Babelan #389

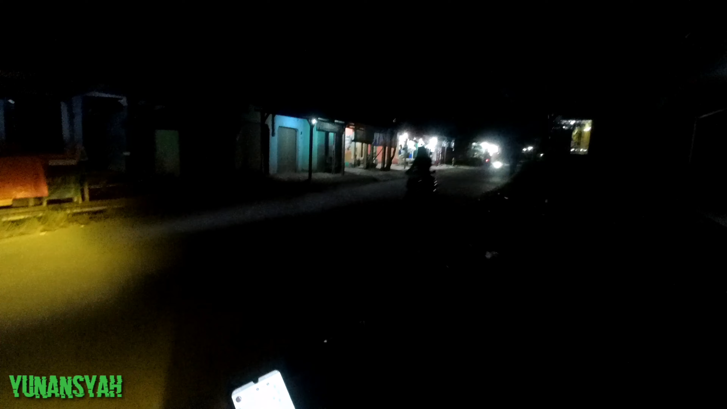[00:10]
Gak jauh sih dari PUP, tadi jemputnya itu di daerah Ujung Harapan Bahagia gitu, di dekat Ponok Ungu Permai juga. Menternya ke situ tadi, ke daerah sini, tadi ke Santren. Menternya under 4 kg lah ya. Udah deh.
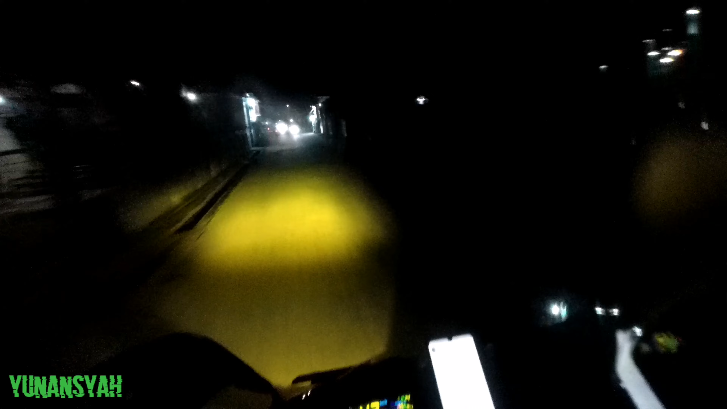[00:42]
Kenapa kita bisa nyasar di sini? Karena tadi kita lagi urusin perlampuan ini motor. Jadi lampu ngambak lagi kayaknya gara-gara ngehajar lubang, jadi pipasnya kena.